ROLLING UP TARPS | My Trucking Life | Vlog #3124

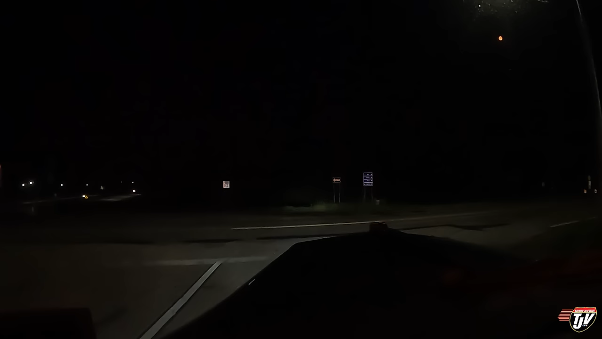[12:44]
And the spot I wanted to park in, there's already a truck there. I can see it already. It's off to our right. Speedway fuel stop. Turn right and then approaching destination on the left side in 180 meters. On the left side. Here it is. It looks pretty full. See right where this guy is here off on our left. That's where I like to park.
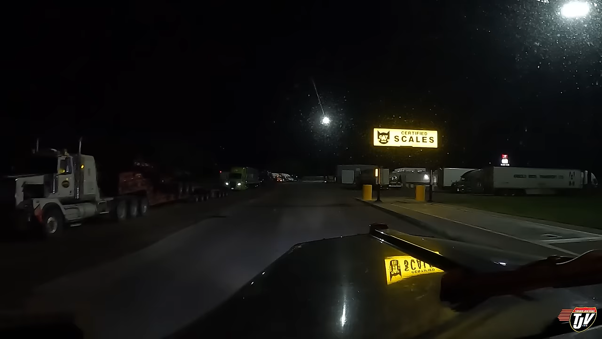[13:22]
Let's see what we got here. All of these spots here are taken.
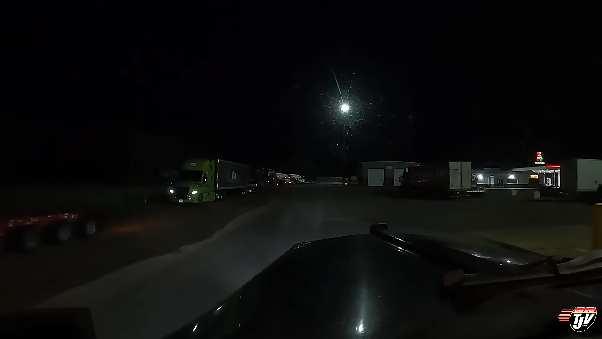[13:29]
Is that spot taken? That spot's taken.
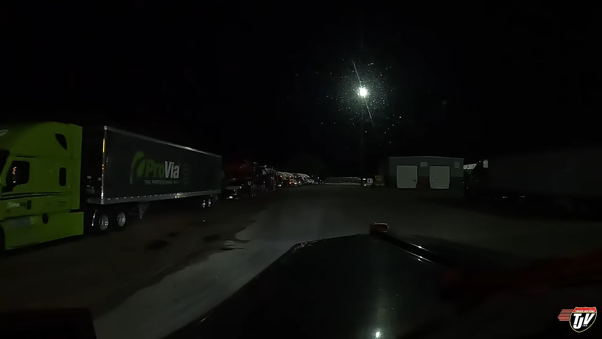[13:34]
We'll go around to the back, see what they got back there. Sometimes it's busy, sometimes it's not.